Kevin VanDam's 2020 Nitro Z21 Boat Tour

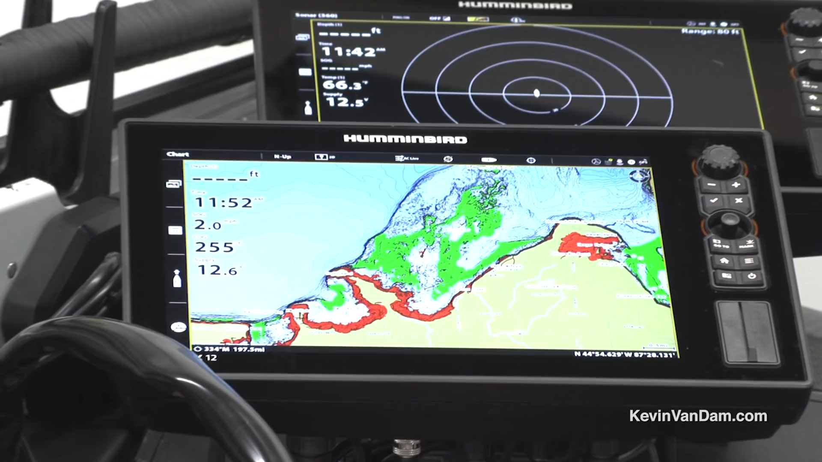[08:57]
uh with four solex 12s on my boat just for that mega 360.
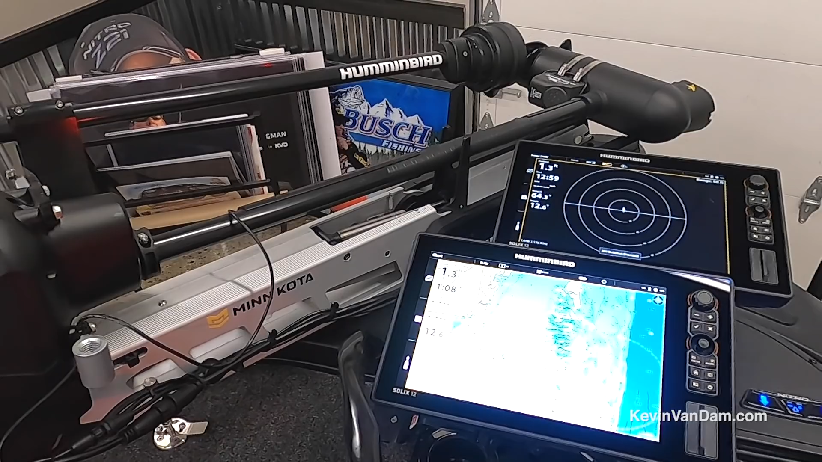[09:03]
it's so clear it's so much better uh than the 360 that i used before i mean it's it's just like it's on steroids now so the picture is really clear that's something